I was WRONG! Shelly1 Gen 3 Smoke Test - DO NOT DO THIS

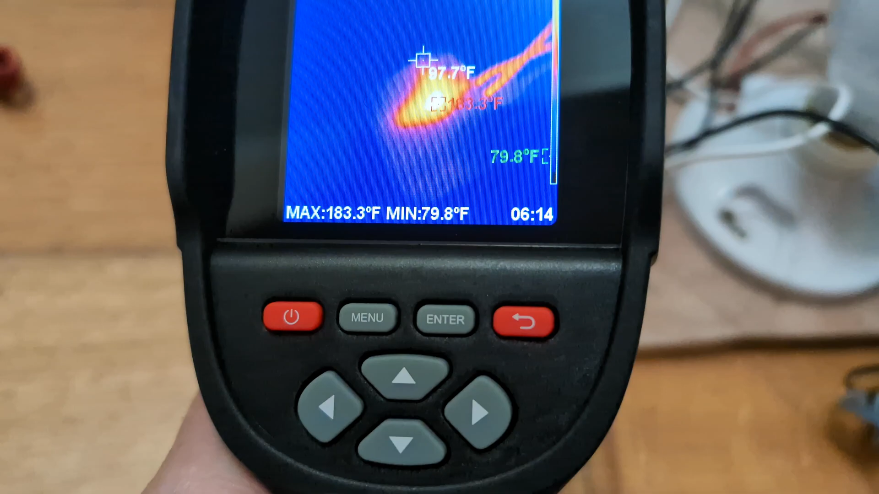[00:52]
On screen: spot 97.7°F, max 183.3°F, min 79.8°F
182. At least that's the case. The relay is right there.
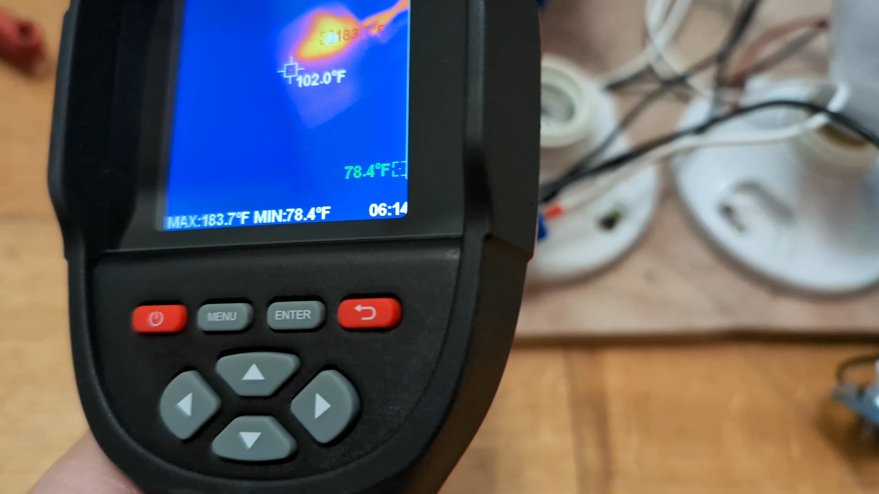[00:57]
On screen: spot 102.0°F, max 183.7°F, min 78.4°F
So yeah, probably not a good idea.
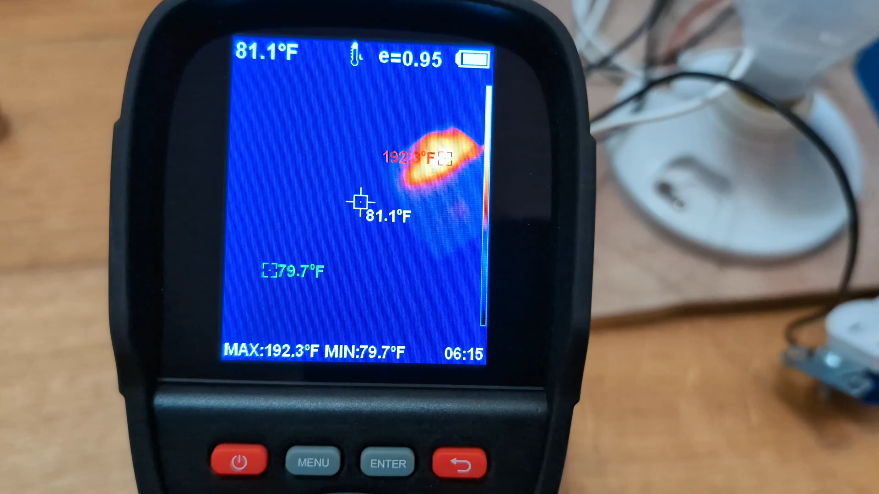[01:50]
On screen: spot 81.1°F, max 192.3°F, min 79.7°F
So we're up to 190 degrees Fahrenheit now.
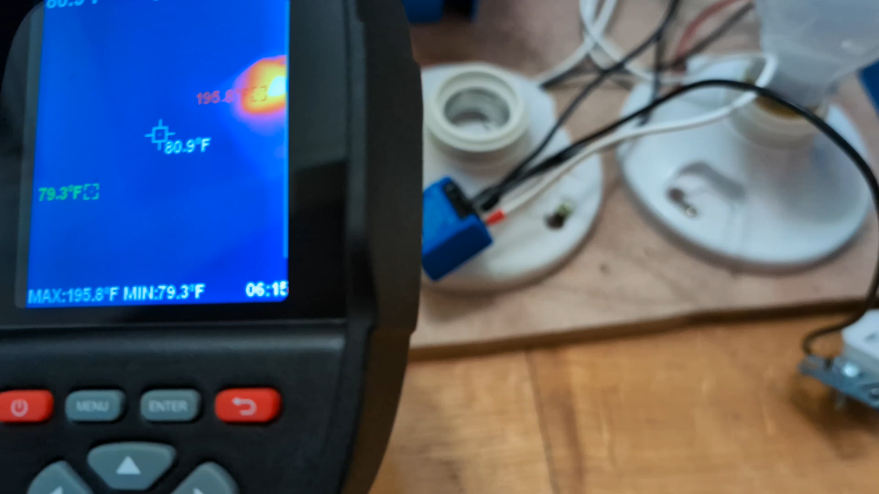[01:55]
On screen: spot 80.9°F, max 195.8°F, min 79.3°F
So it is doing it, but I don't know for how long.
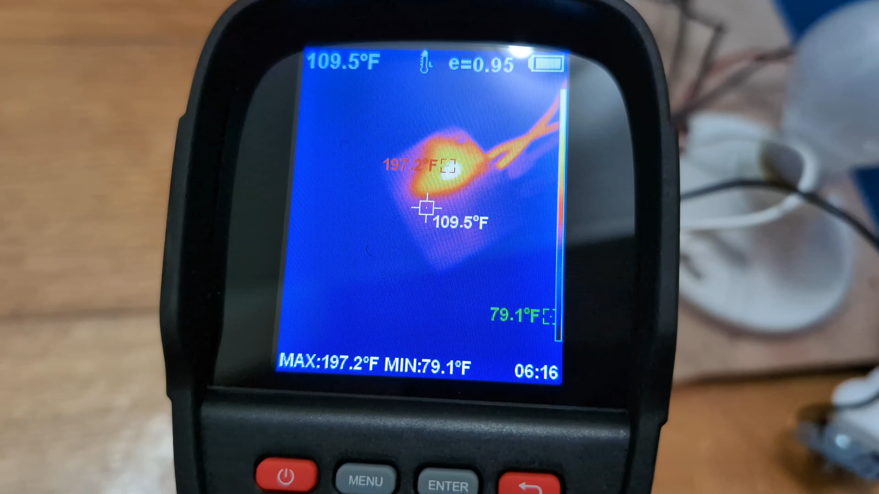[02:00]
On screen: spot 109.5°F, max 197.2°F, min 79.1°F
We're almost balanced on the batteries.
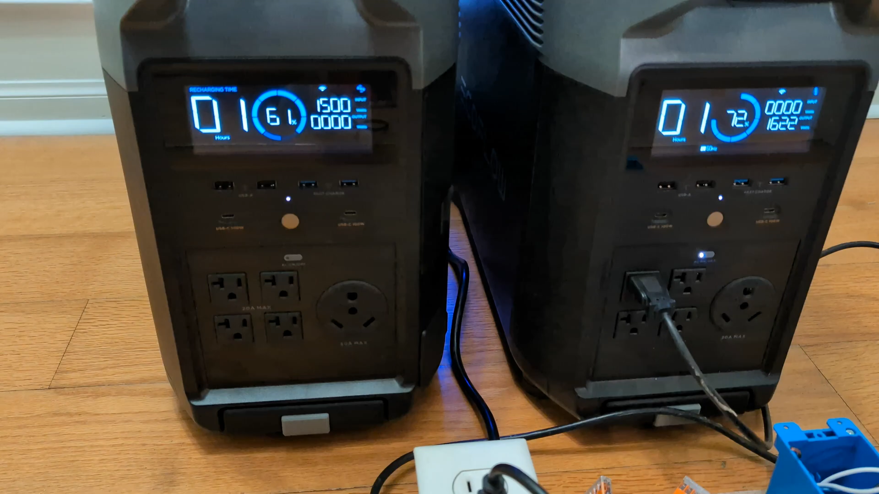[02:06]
So wouldn't be able to do this test that much longer.
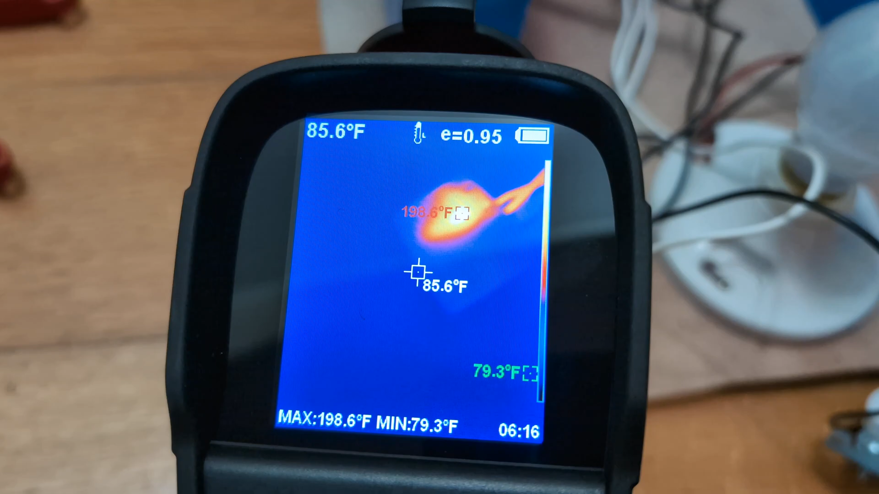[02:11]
On screen: spot 85.6°F, max 198.6°F, min 79.3°F
Let's see if we can pop 200 degrees, but it won't just automatically go poof. I wish they would have included an interior fuse or something in it because of the 8 amp,
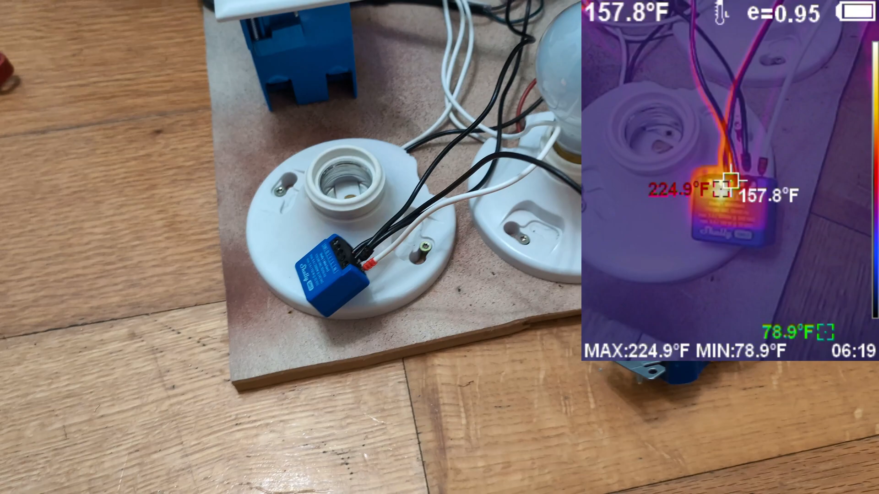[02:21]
On screen: spot 157.8°F, max 224.9°F, min 78.9°F
but I guess this is more of a overseas product and not a U.S. product.
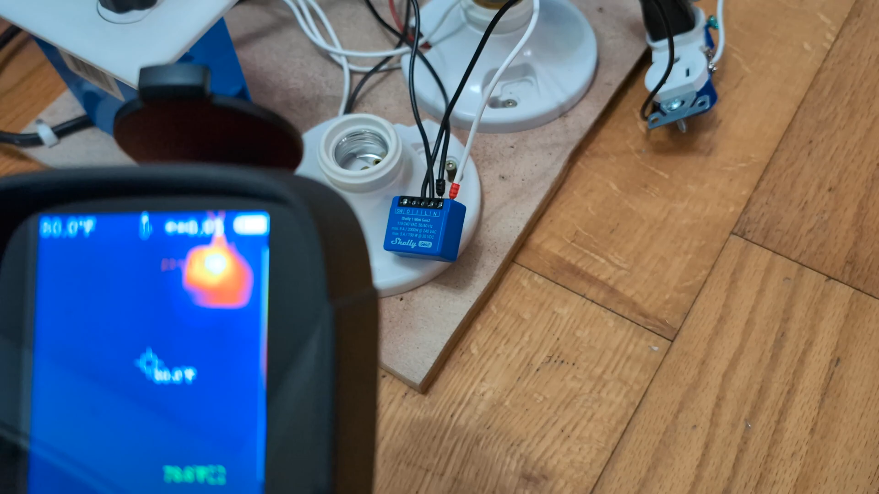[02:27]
So we've been running it for about five, 10 minutes now. Um,
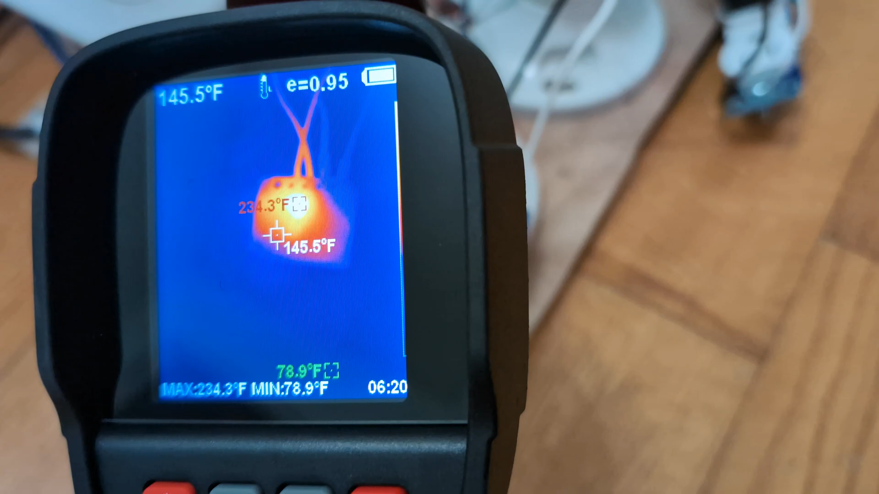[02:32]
On screen: spot 145.5°F, max 234.3°F, min 78.9°F
we're 230 degrees Fahrenheit and, um, yeah, it's, I don't want to leave my finger on it.